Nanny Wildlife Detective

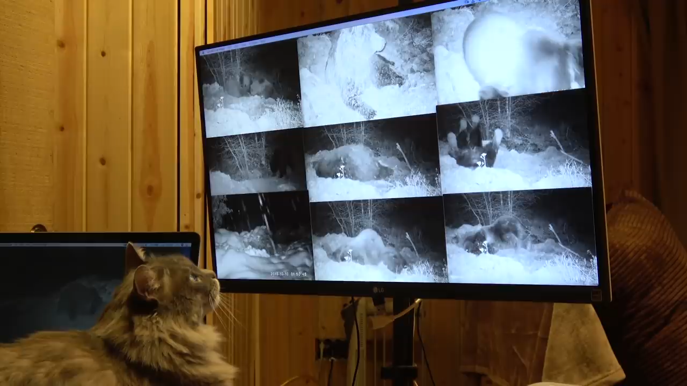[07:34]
It looks like they are rolling and having a lot of fun. Nini had to think and process this information.
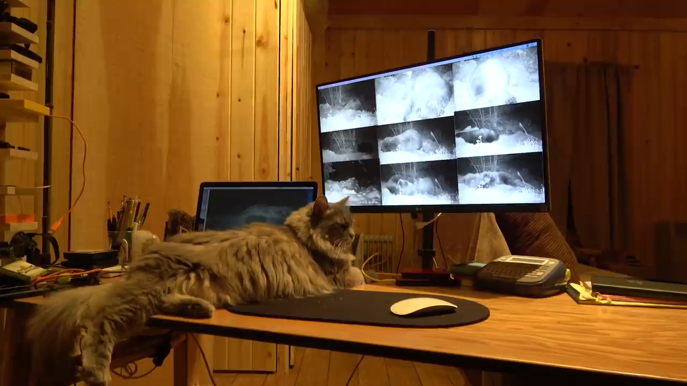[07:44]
Our surveillance cameras captured different bears. There were young ones rolling.
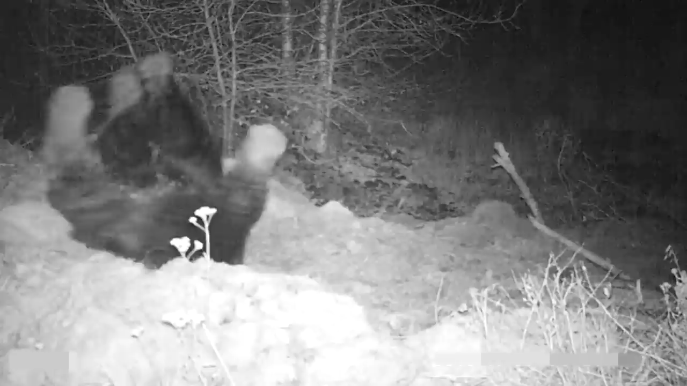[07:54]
All the big ones. There was even a mama and her cubs.
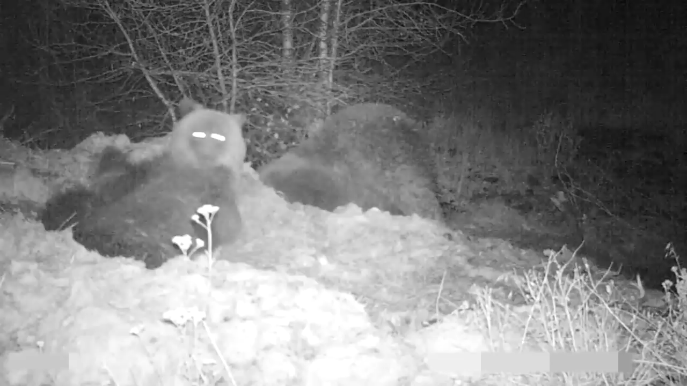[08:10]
We have whole families enjoying rolling here at night.
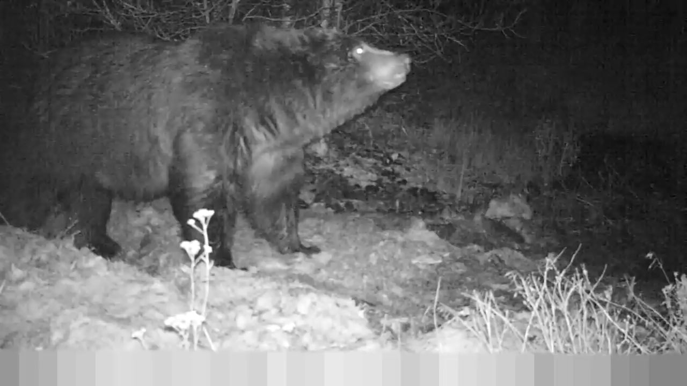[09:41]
or if another animal is approaching, or if food is close by. But also, smells can be very relaxing for them. Like grass cuttings or manure. They do. They love it. It's like a catnip for bears.
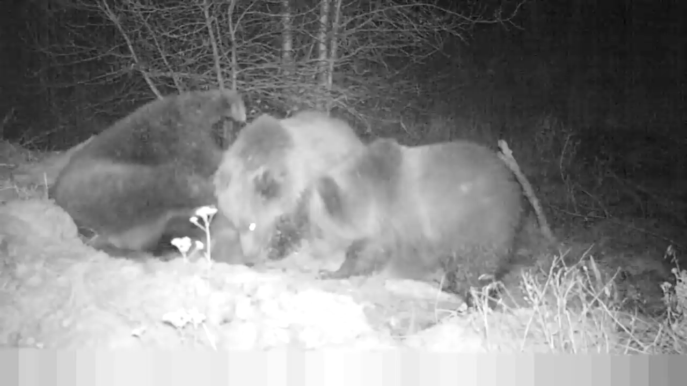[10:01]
It's the way they spend their time for relaxing alone or the family. The smells plays a huge part in their recreational life. It's like they do it for entertainment.
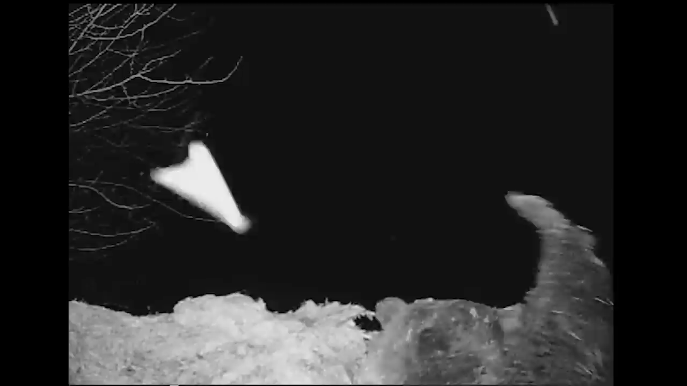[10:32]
Sometimes it's like they are dancing with joy at the smells surrounding them. Our game camera footage shows that they will literally do this for several hours at a time.
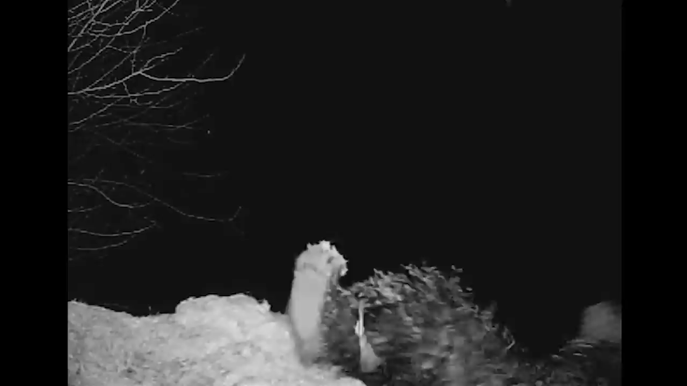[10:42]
And they find all kinds of positions to get
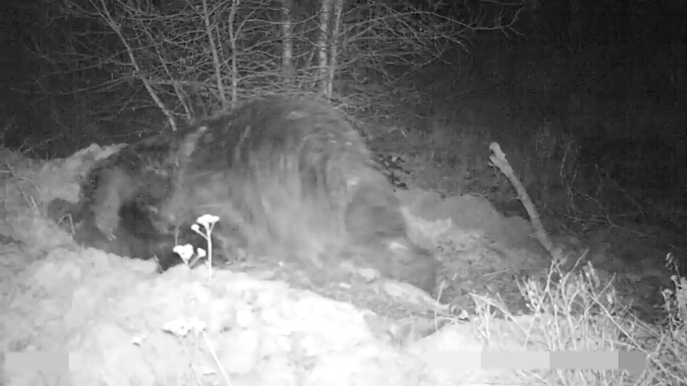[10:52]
all parts of their body smelling wonderfully, of manure or whatever else they like. It's similar to what relaxing music does to us.
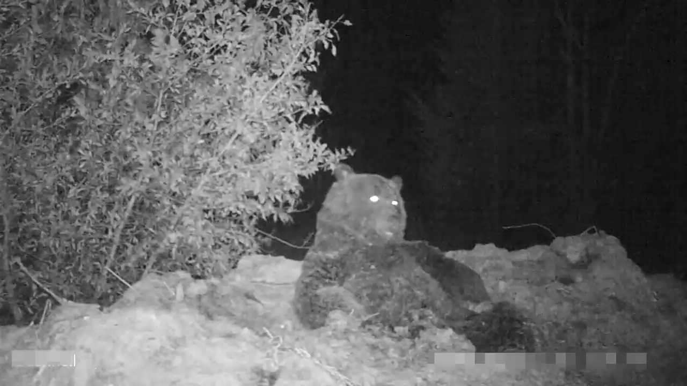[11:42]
No wonder that they get tired and took naps there too. And similar to us, after the party we get hungry. They will sniff out and seek whenever kind of food they can catch scent of.